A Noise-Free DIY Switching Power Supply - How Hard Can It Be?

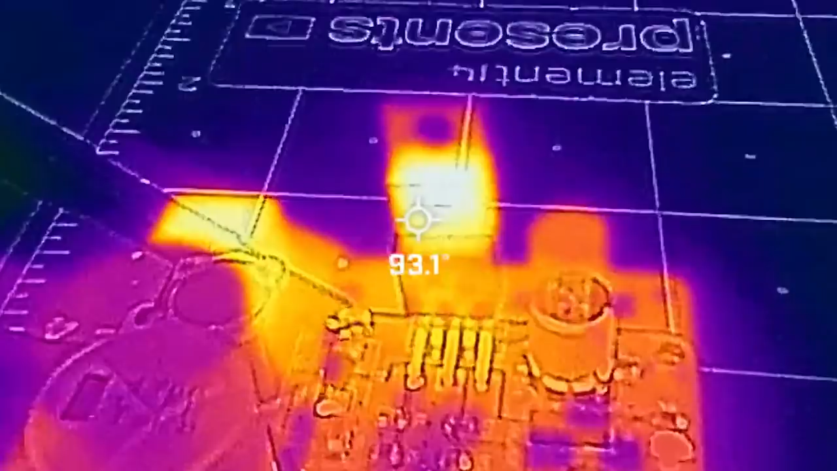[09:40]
Well, with a thermal camera, we can see the IC is definitely getting hot, but looking overhead, the inductor is just as hot as the IC.